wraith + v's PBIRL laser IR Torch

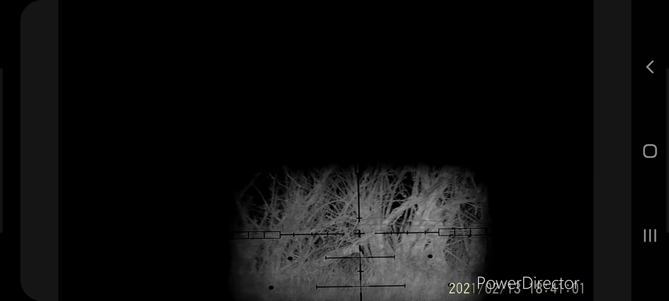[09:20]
What I mean by the square, put it, take it out.
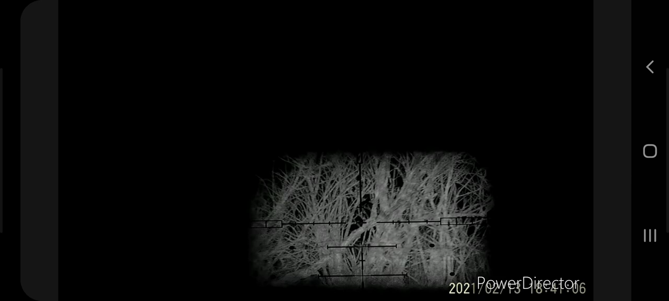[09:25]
So that's on flood.
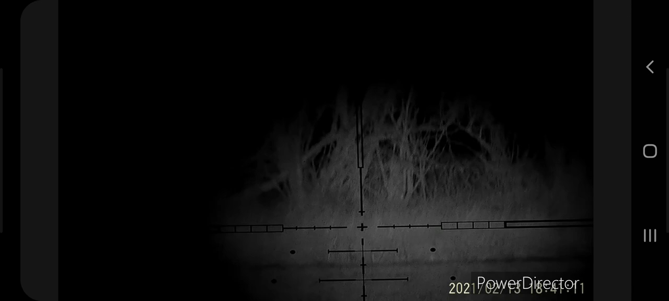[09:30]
Full flood, full power, all the lumens.
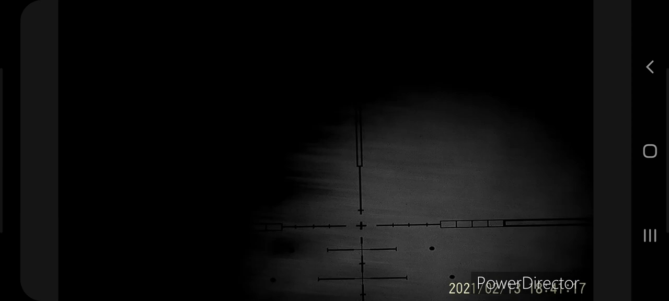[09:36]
Go back to that house.
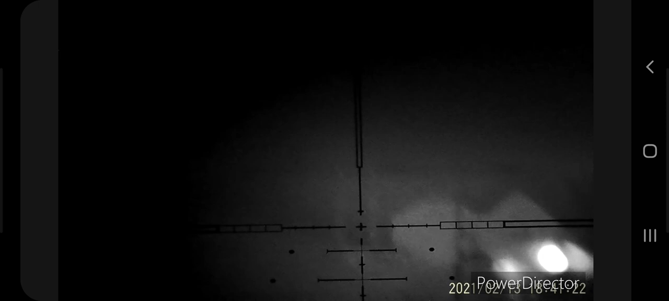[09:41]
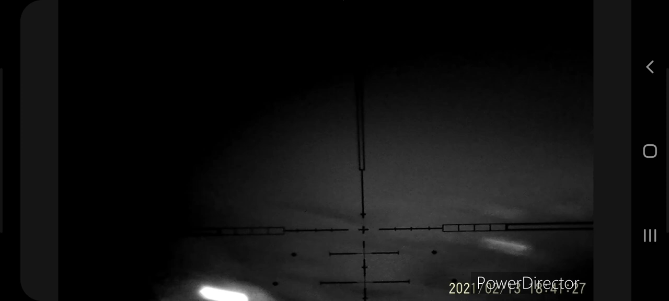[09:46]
It's even on flood. That's still pretty impressive.
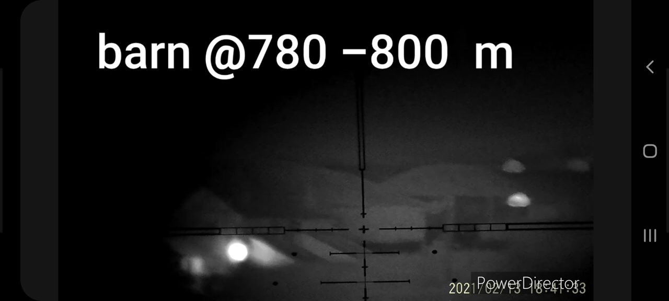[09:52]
That's about 700 odd yards. So that's a telegraph pole. Yeah. Andy, Chris Weaven's absolutely stonking product.
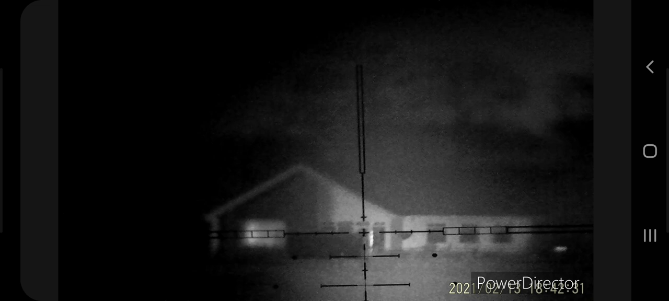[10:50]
PBIRL, both using exactly the same batteries, 18650 amp plus, same scope, same everything. PBIRL, and as well as the Chinese. There you go.